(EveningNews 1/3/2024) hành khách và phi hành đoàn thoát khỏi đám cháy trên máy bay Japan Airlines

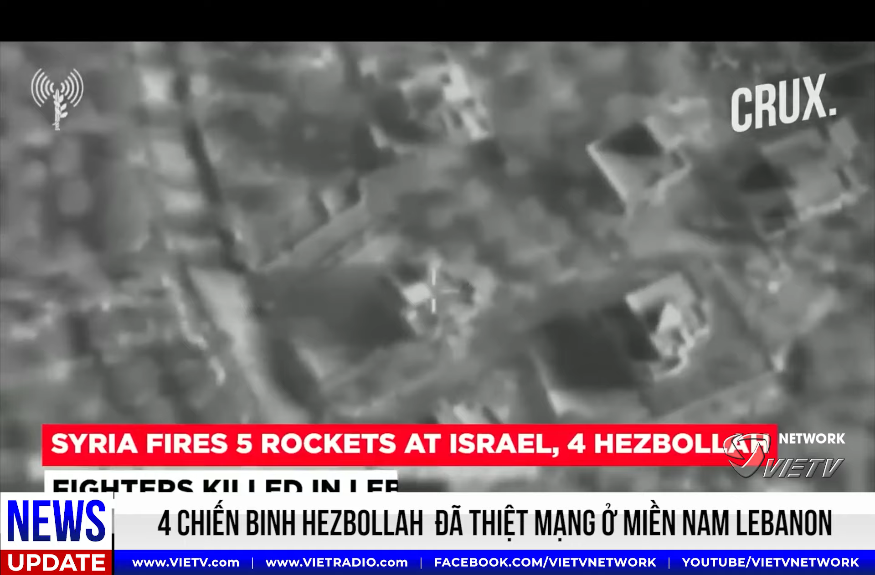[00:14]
Các nguồn tin an ninh cho biết 3 người đầu tiên đã bị giết trong một cuộc tấn công của Israel vào 2 căn cứ ở làng Khạp Kila của Lebanon gần biên giới, nơi Hezbollah duy trì kiểm soát an ninh.